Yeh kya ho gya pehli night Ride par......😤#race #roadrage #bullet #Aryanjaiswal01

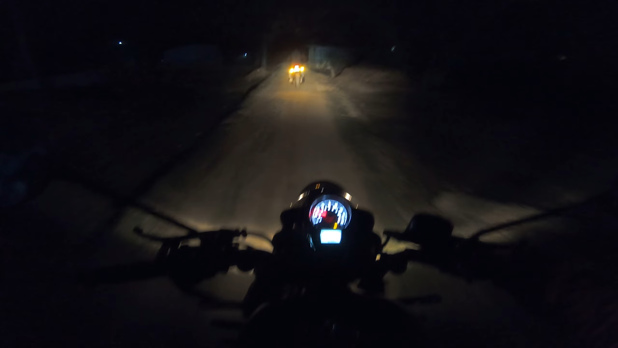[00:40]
सबसे पहले गाइस इस गाड़ी भी तेल देना पड़ेगा गाड़ी के में भाई बहुत कम तेल है
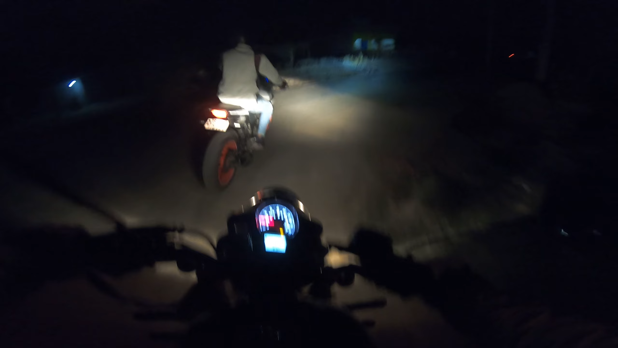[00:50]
पुरा तेल विल लेंगे साथ में देख सकते भी नंदन फिर से एकदम रोला काड़ते वे चल रहा है बड़े साथ में